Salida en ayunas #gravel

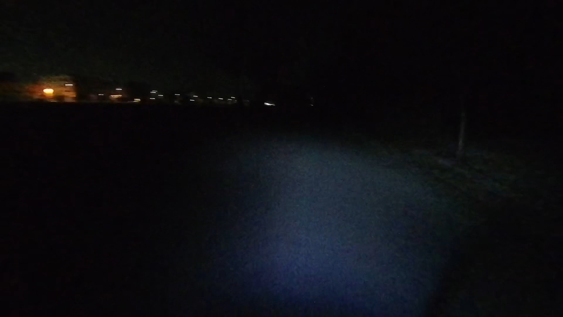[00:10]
La carretera a los conejos No sé si los veis, pero vamos Está difícil para no atropellar a alguno Madre que lo parió ¿Qué pasa chavalada?